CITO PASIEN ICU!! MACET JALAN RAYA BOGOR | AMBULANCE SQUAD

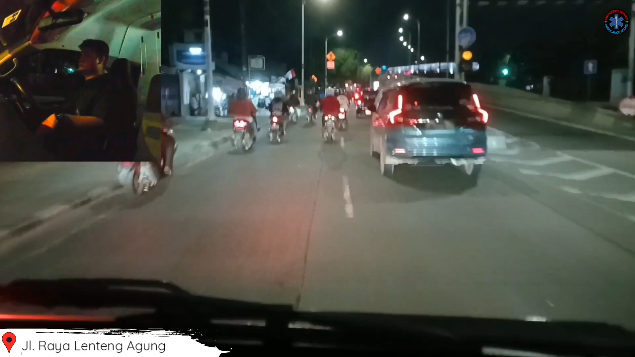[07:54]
Oh, dia ada sirinanya juga. Apa belakang?
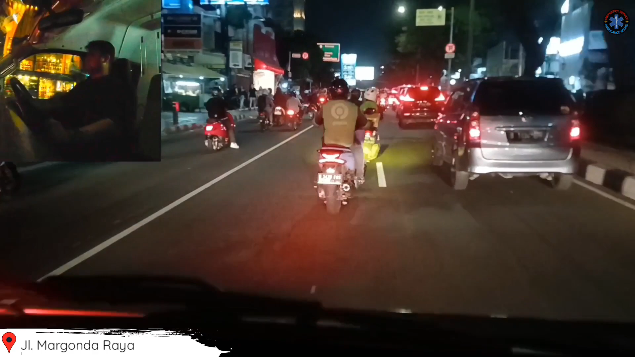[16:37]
Jalur tengahnya, Pak. Yang kanan ke kanan, yang kiri ke kiri, Pak.